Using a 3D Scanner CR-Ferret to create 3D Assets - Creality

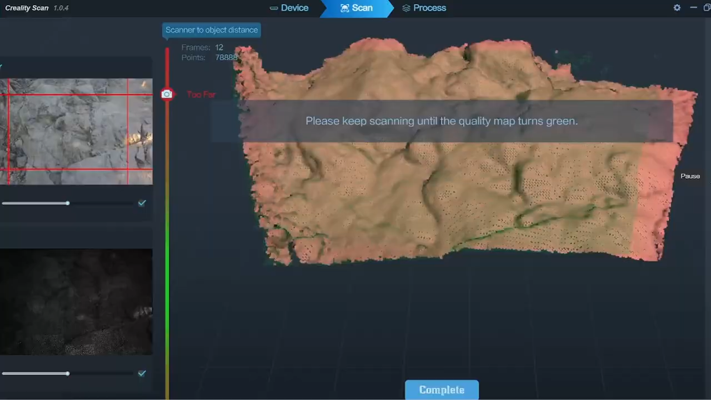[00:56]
And so, we got the laptop out and started scanning away.
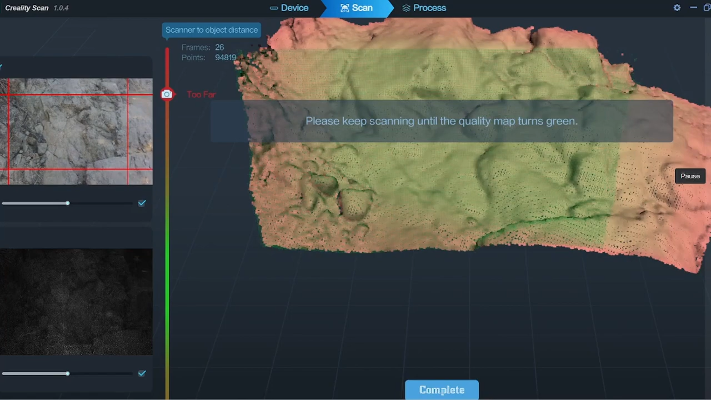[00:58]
Now the really cool thing about this is that as you start scanning, it'll obviously start red and it's got limited data.
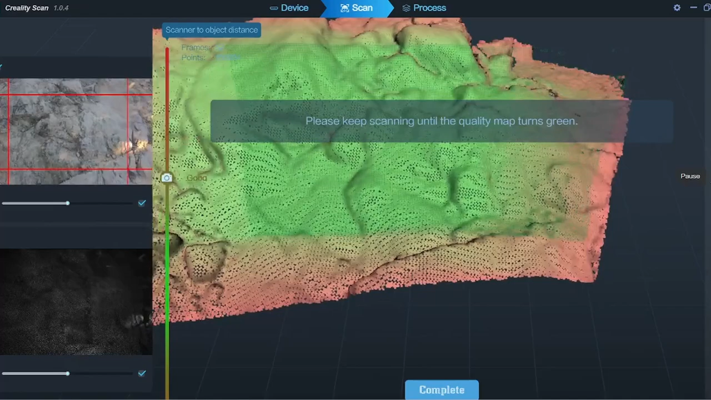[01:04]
But as you go over the same spot, then it becomes green, which is signifying, hey, it's got some good data.
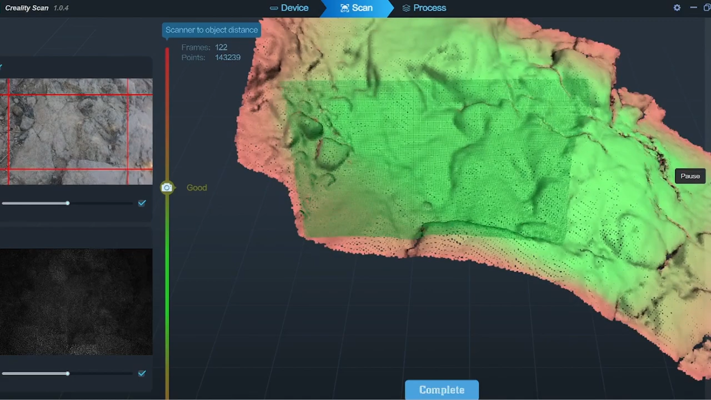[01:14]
Now here in this clip, I was using high poly mesh, where later on we use the fast mode and oh my goodness,
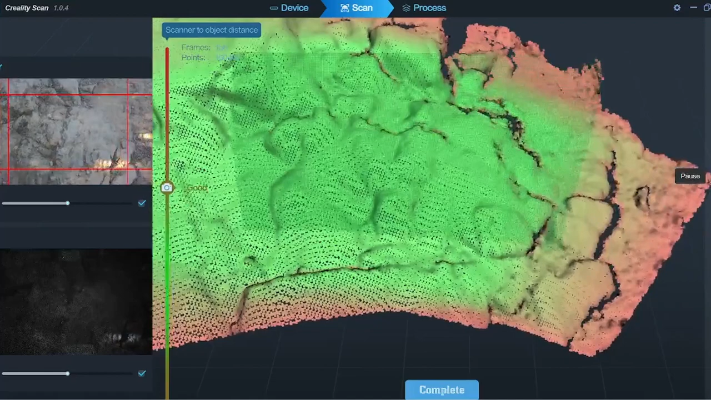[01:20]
it is completely different, you know, in a good way.
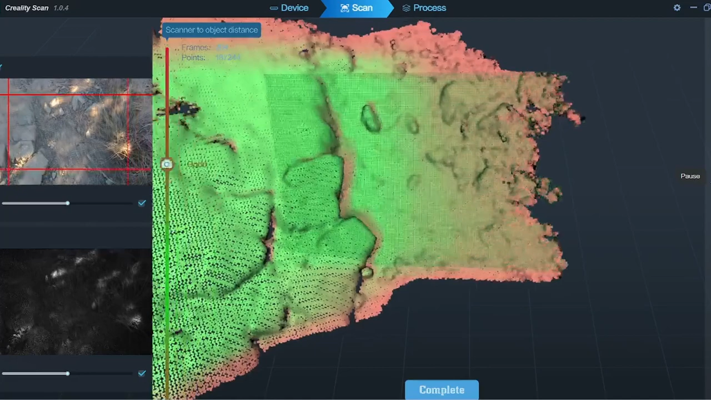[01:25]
So once I've finished doing my 3D scan, it's just one or two clicks to start the auto processing process off.
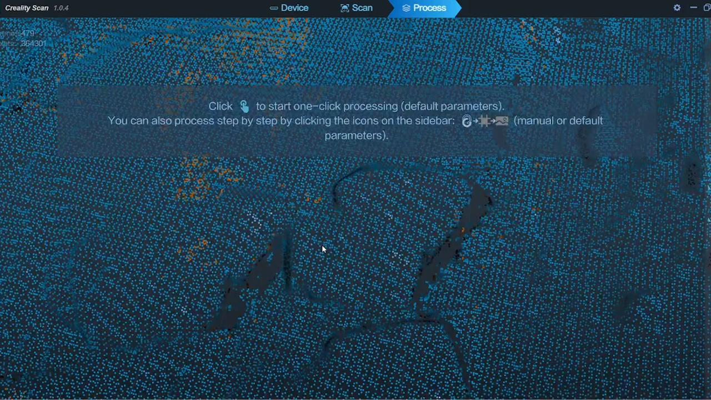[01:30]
And then from there, we have a 3D mesh textured as well.
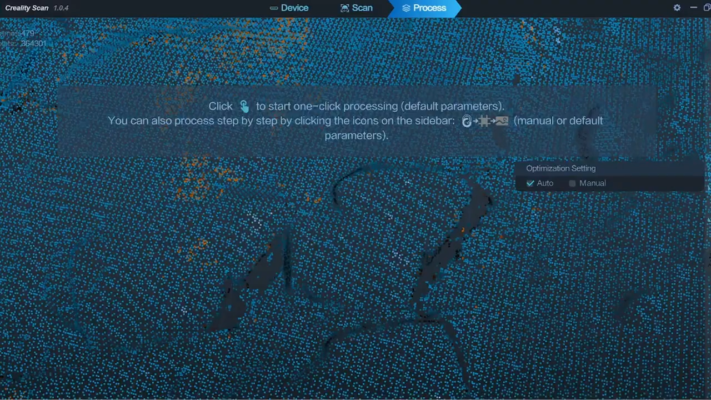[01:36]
Now another cool feature is that within 30 seconds of doing a scan,
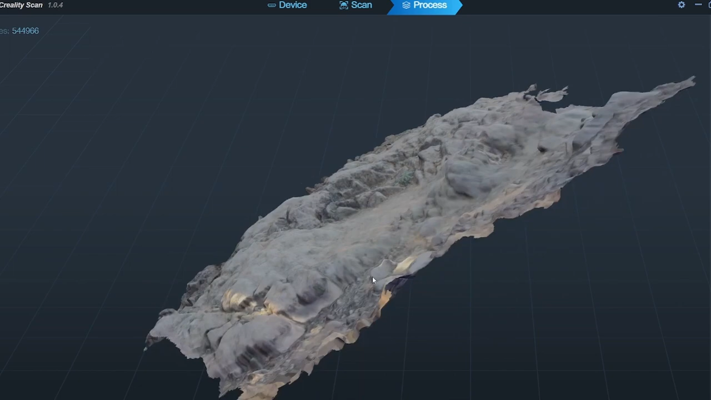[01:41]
I can actually see what the scan looks like and how it's going to turn out. Now that's actually a pretty big benefit because then I don't have to keep going out to the same spot to redo photos and such.